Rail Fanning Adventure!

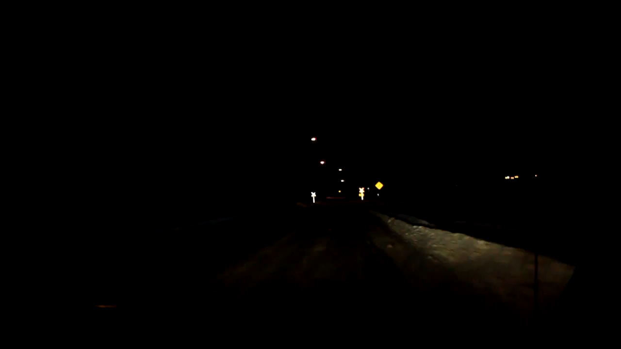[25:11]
We don't get stuck here. Okay. There's a locomotive over here. Can you see it? Oh yeah. There's a truck there too, so I'll be slow. I'm not gonna go too far here.